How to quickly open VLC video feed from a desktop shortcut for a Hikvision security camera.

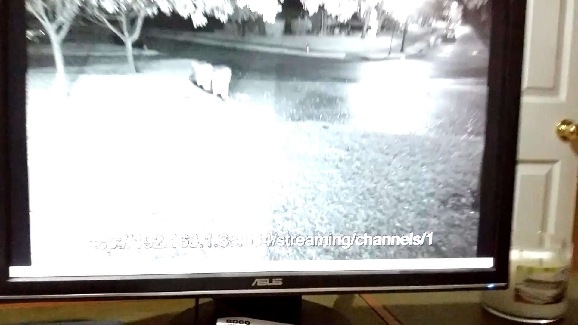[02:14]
So there's the street view. There's the driveway view. And that's my son's car.